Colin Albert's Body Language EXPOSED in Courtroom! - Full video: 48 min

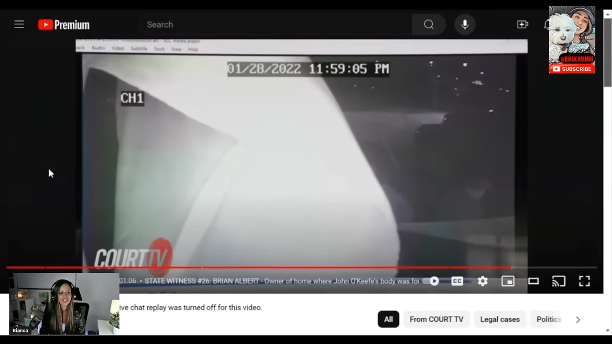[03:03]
Yeah, it looks like the exit of the waterfall, and we're kind of walking out.